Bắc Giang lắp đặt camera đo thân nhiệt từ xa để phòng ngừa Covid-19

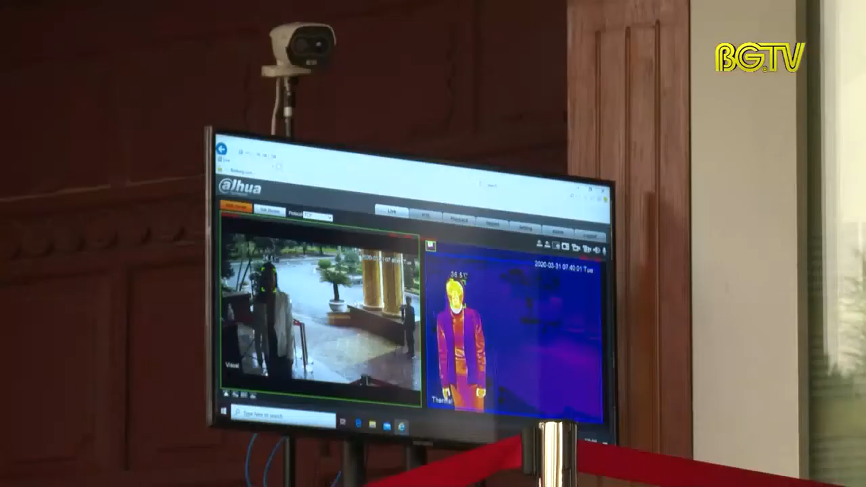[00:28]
Hệ thống được thích hợp 2 camera,
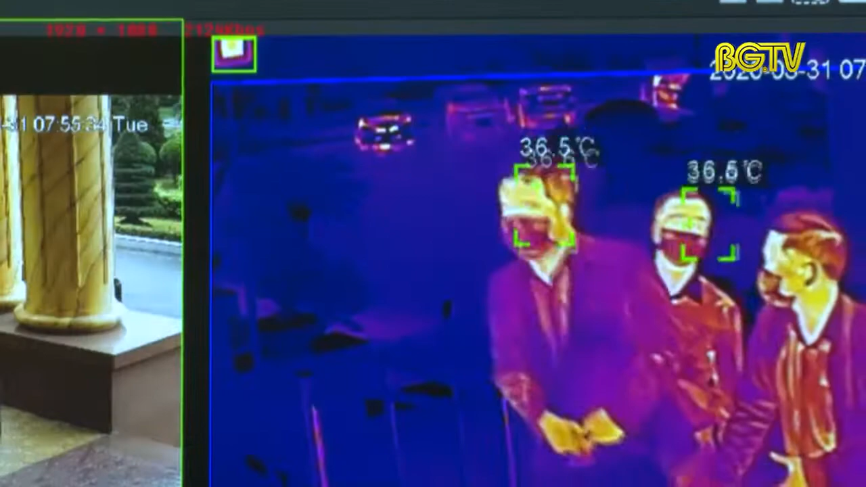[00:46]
Mọi thông tin về thân nhiệt của người được kiểm tra sẽ được hiển thị trên màn hình.